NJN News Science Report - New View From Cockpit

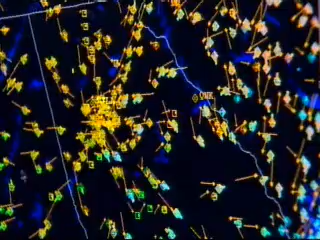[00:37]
determining the positions of aircraft in three-dimensional space.
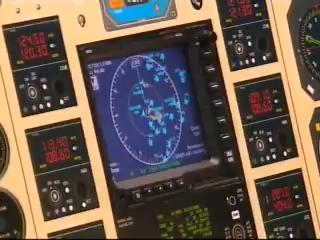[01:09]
Pilots will have a real-time picture of what's around them, as well as information including weather,